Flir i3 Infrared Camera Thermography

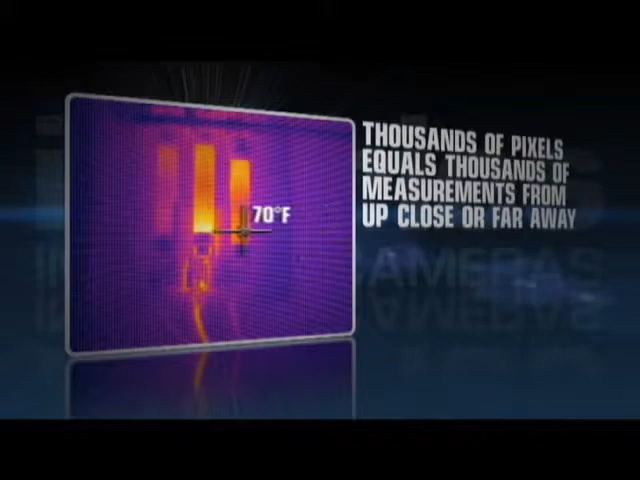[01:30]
On screen: spot 70°F
frame to give you the complete picture instantly.
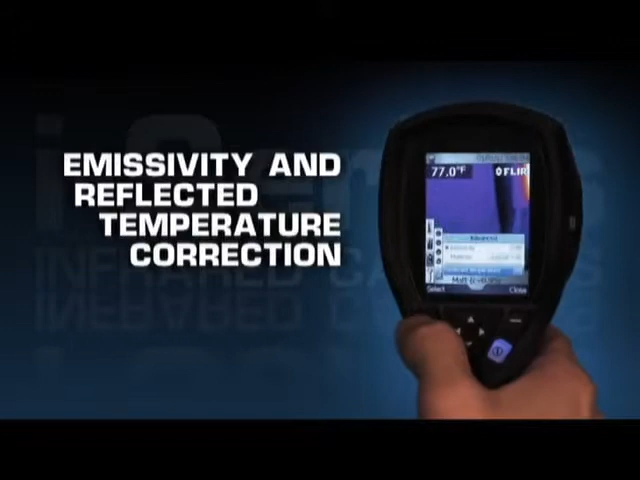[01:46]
All FLIR i-Series cameras are intuitive and easy
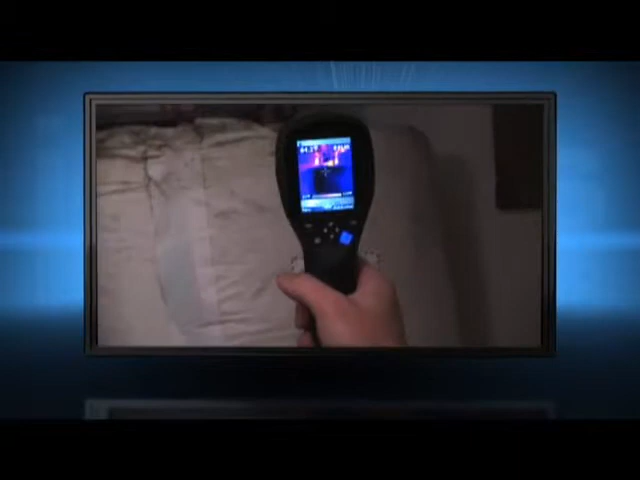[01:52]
to operate with a fixed focus-free lens and a high-resolution display to help you find problems quickly.
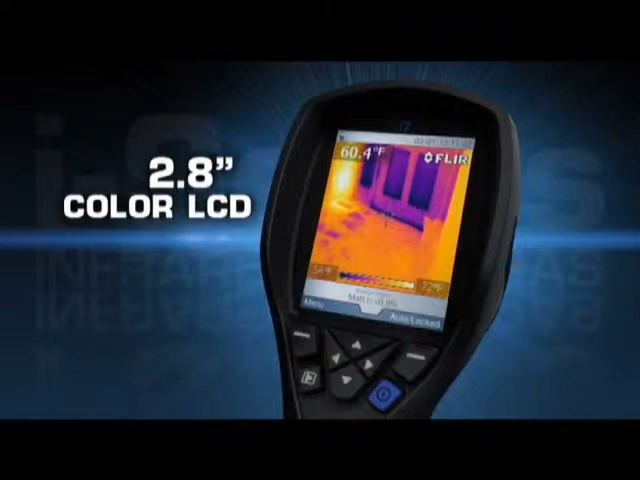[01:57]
On screen: spot 60.4°F
To save images, just pull the trigger,
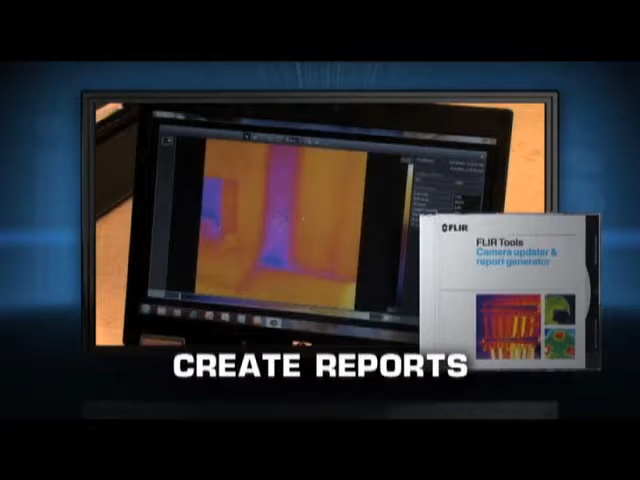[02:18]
Light at 13 ounces, the i-Series offers one-handed operation.